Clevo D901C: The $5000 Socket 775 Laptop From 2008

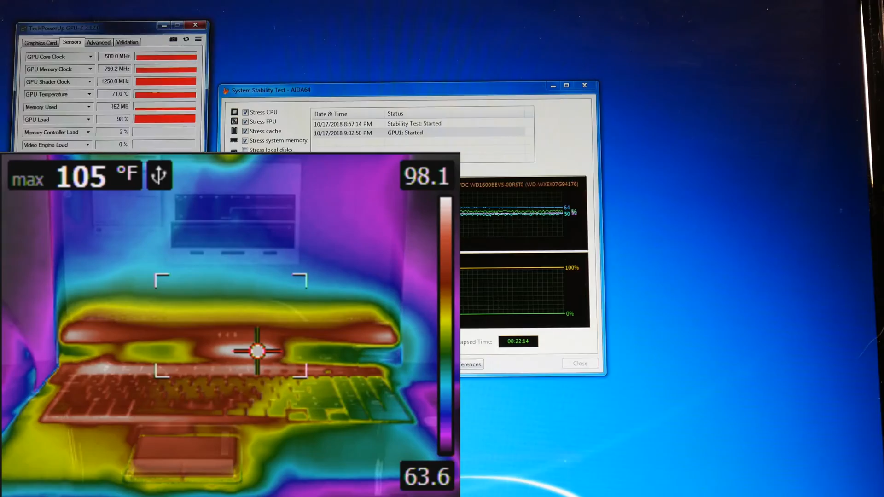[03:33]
On screen: max 105°F
But that doesn't matter if the temperatures aren't in check. So here we can see a sustained load test and overall flesh temperature of the keyboard and reverse of the machine.
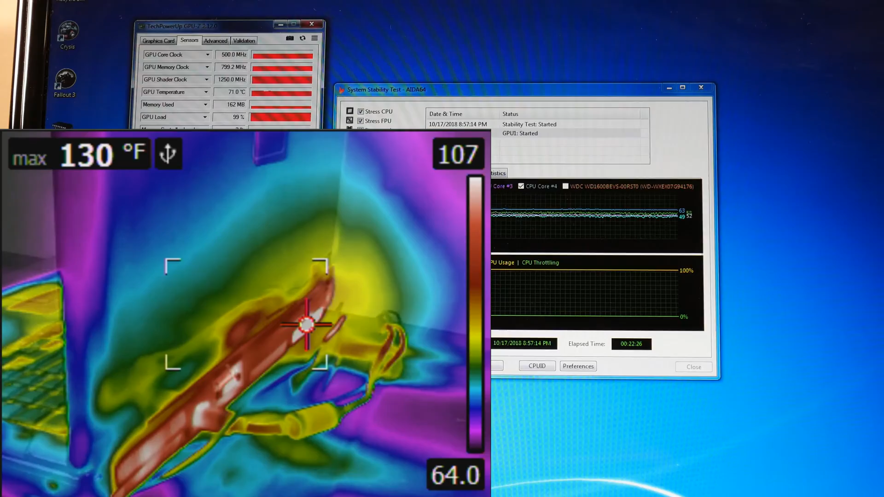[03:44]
On screen: max 130°F
Everything seems to be very well in check and well within what you would expect the device to perform at for its size. Those big fans really do pay off.